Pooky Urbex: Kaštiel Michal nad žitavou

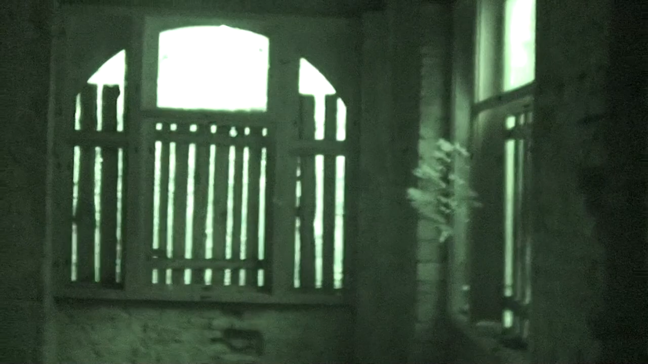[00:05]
Akurát sa nachádzame v Michali nad Žitavou v opustenom secesnom kaštieli.
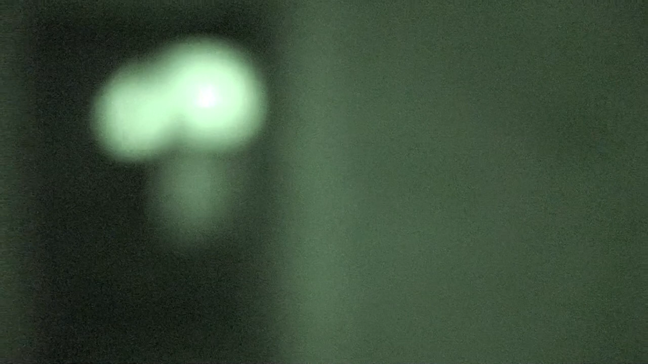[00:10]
Krátko o histórii. Kaštiel bol postavený okolo roku 1900 v secesnom štýle
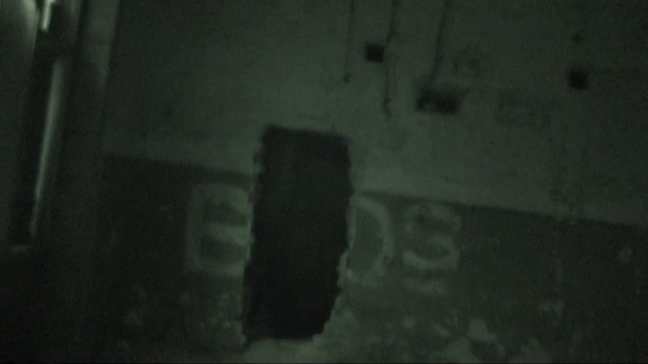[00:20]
na štýl holandských architektonických prvkov.
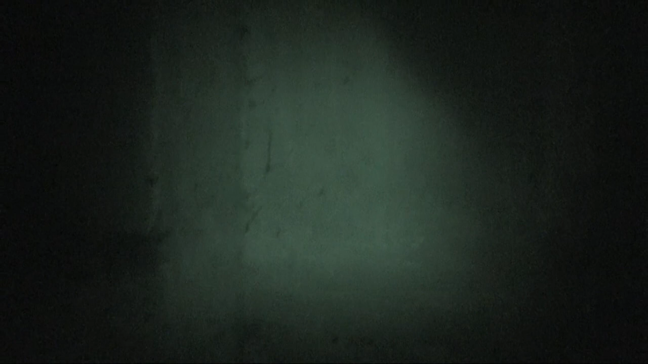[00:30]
Musíte mi prepáčiť, že video je dneska natočené v čierno-biele, ale vnútri je už strašná tma.
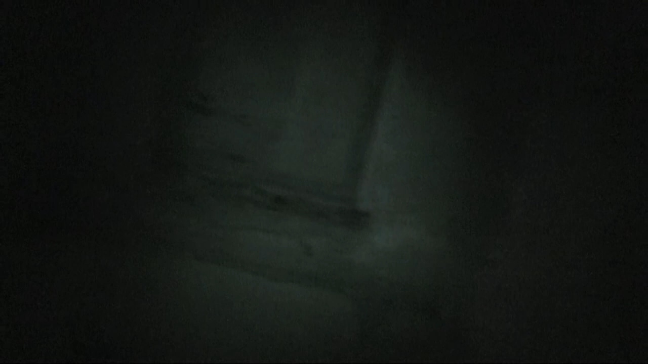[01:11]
Akurát kráčam po niečom mekom, asi nejaká vata. Ou! Tak sem by som padnúť nechcel. Ou!
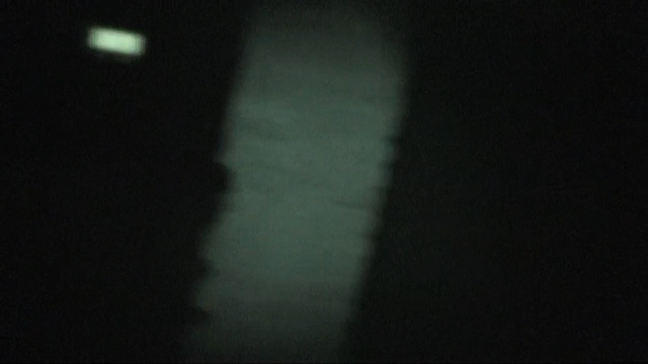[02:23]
Strašná tma. Strašná tma. Normálne vás bolo počuť, ak ste one kráčali.
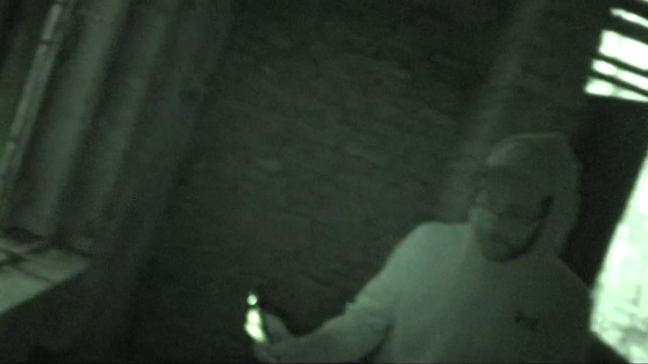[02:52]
Chcel som ísť hore. V tej pivnici. Však pome.
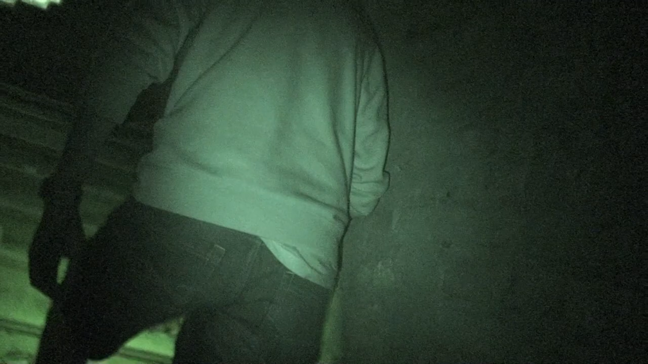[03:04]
Pevné, či? No, to tak na, na mňa to je dobré, ale tak kuky, ty máš 120
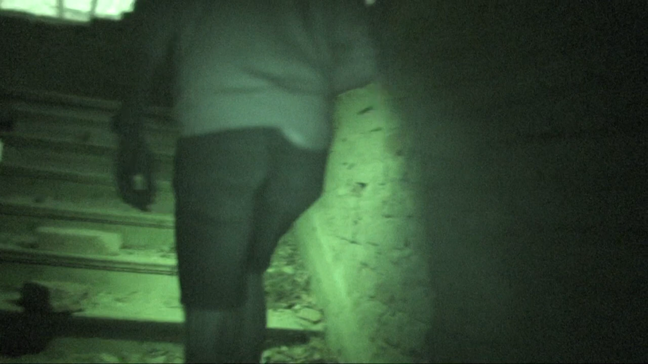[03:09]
kg. Ale nepôjdem, hore nepôjdem. A sú one, drevené. No však to. Jej. Tak slovo.
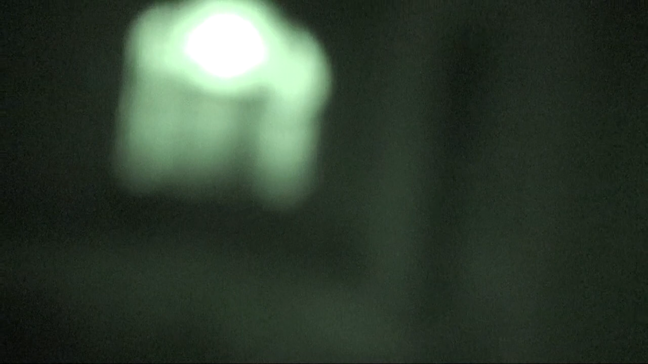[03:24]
Že na poschodie sa nejde, keďže sa nechceme zabiť. Ešte asi pôvodná drevená podlaha.
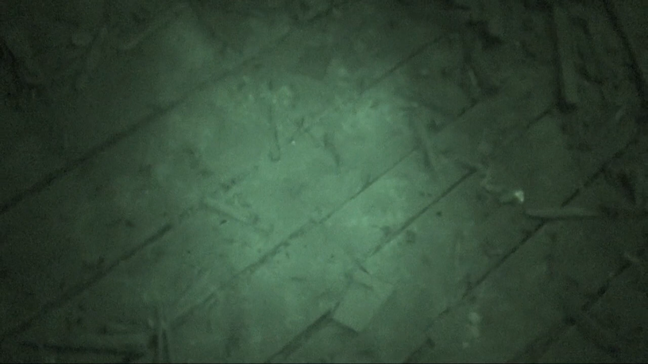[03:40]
Na podobnej podlahe som stál v Kunerade a tam to dopadlo veľmi zle. Sa to začalo podo mnou lámať.
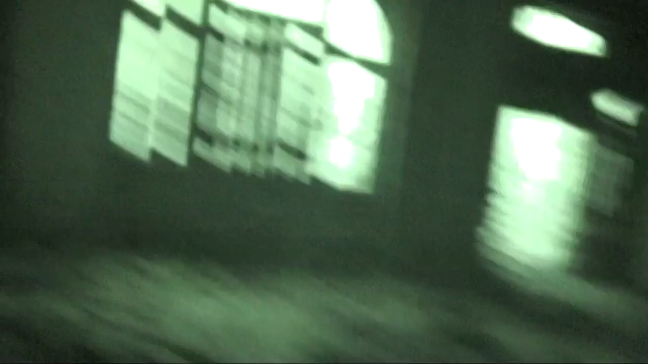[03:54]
Tu som si až teraz všimol, že tu sú nejaké zamurované dvere, ale vidieť ešte drevené zárubne. Ešte aj peknú klembovitú strechu, respektívne strop.
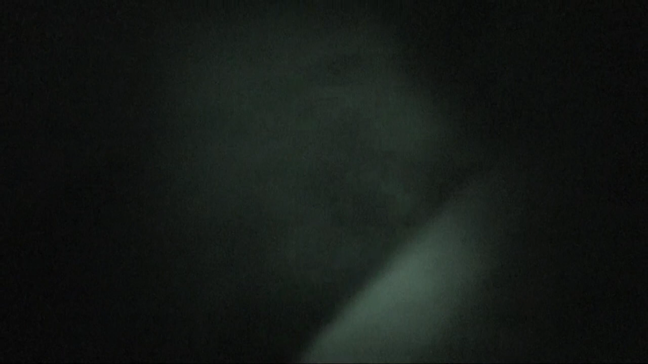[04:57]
Tu je tá diera, kde som sa skoro prepadol.
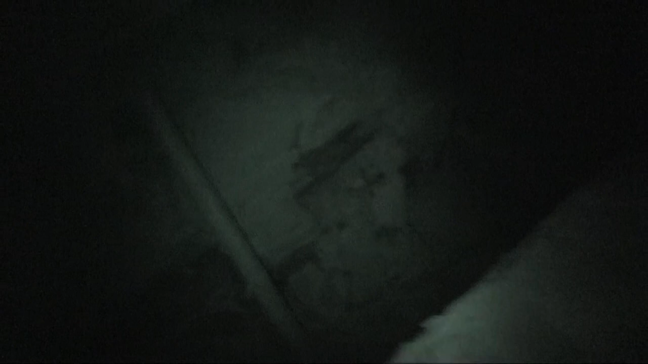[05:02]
Na to si dávajte, ak sem pôjdete na výlet, na to si dávajte pozor.
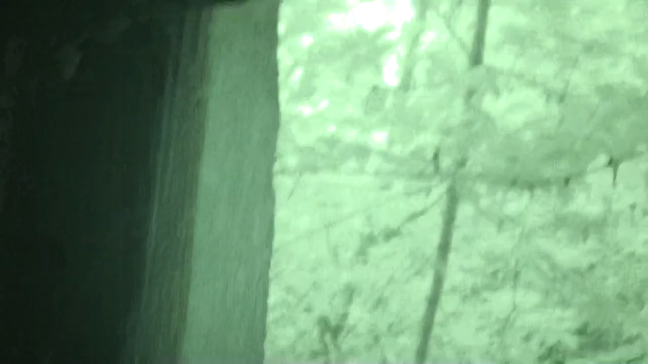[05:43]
Tiež ešte pekné pôvodné drevené zárubne.
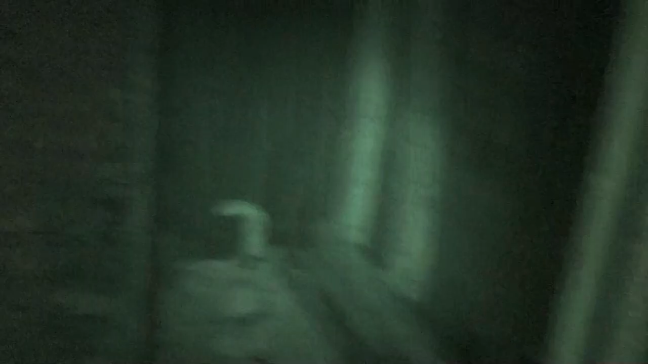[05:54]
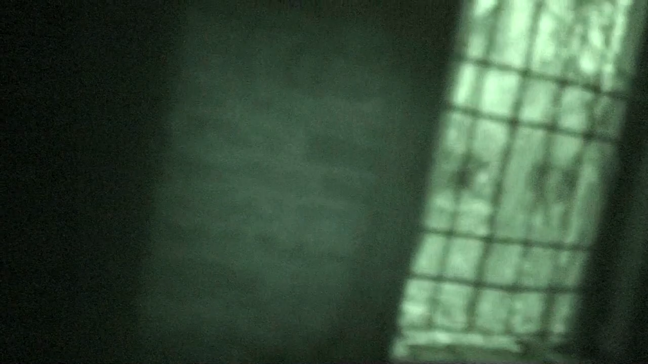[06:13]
Bohužiaľ, nedá mi to a rád by som išiel úplne hore, ale nebudem radšej riskovať. Tu asi boli elektroskrine. Aspoň tak to vypadá.
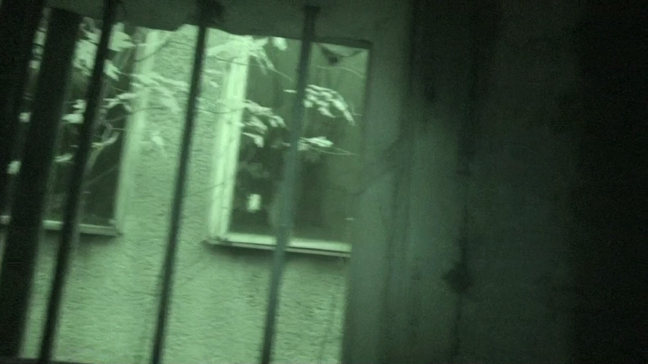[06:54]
Keďže kašiel sa nachádza v areáli, kde bola kedy bolo JRDčko, tak tam asi JRDčko malo kancelárie. Pohľad z hora.
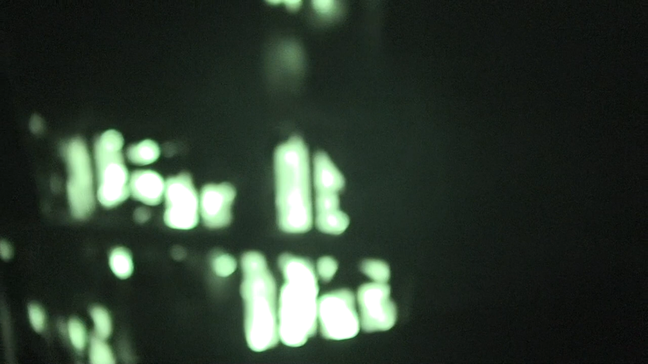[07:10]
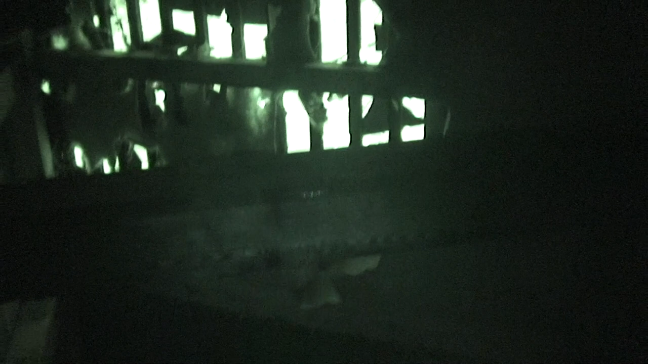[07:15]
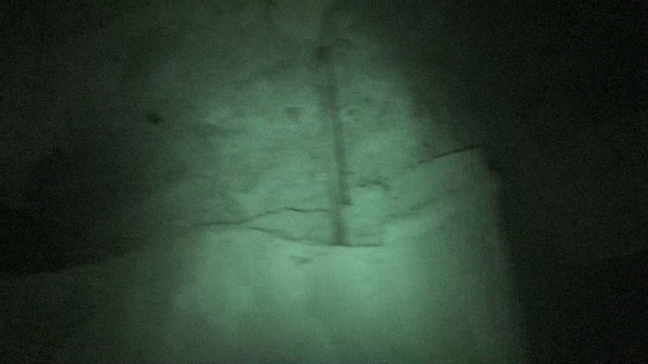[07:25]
Ako môžete vidieť, tak káble a všetko je už
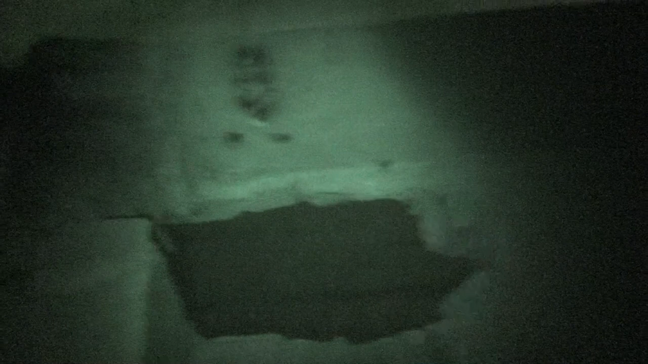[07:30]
niekde v zberných surovinách.
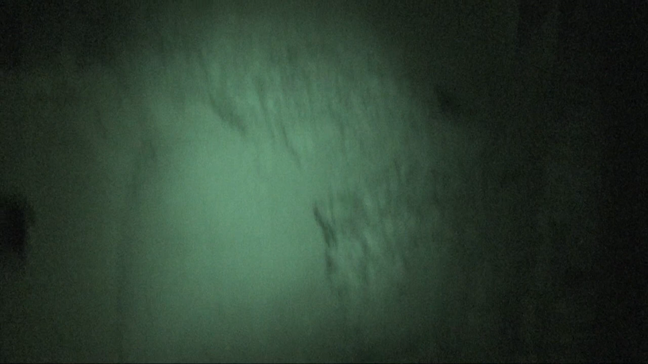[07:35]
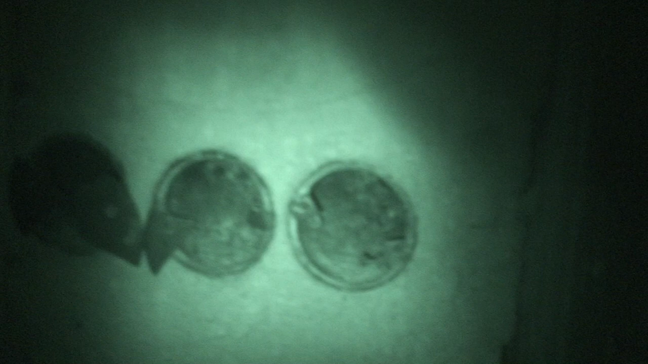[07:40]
Tu sú zvýšky vypínačov. Pohľad na schodisko z opačnej strany.
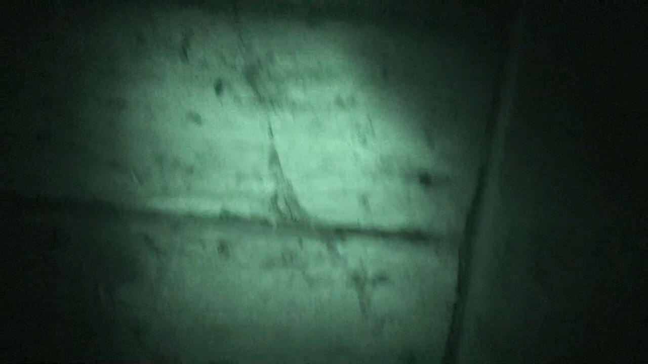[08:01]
Neviem, či by som po ňom liezol. A keď rád by som sa pozrel hore, čo sa tam nachádza.
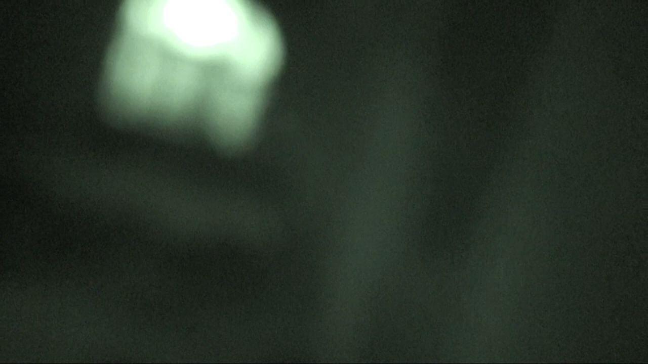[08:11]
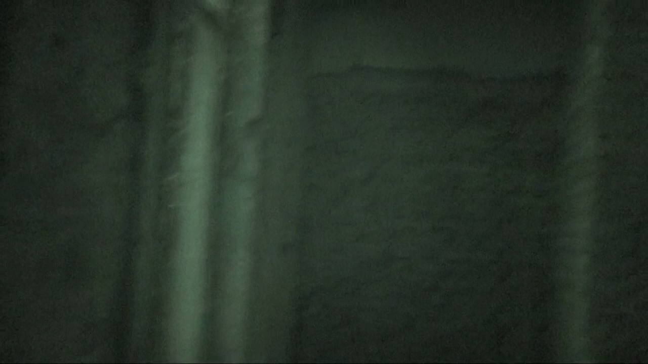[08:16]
Ideš aj vyššie, či?
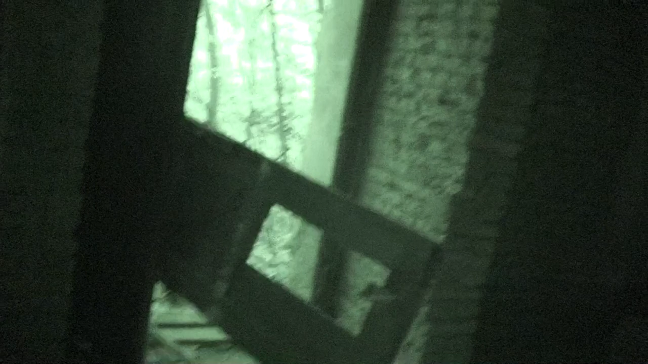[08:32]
Z výšky vchodových dverí. Pokiaľ nemáme svetlo? Ja iba na telefóne a to je predplatné. Pozri iba tu spodok, čo je akom stále. Jaj. Toto vypadá oné. Celkom pohode, aj keď je drevené, ale...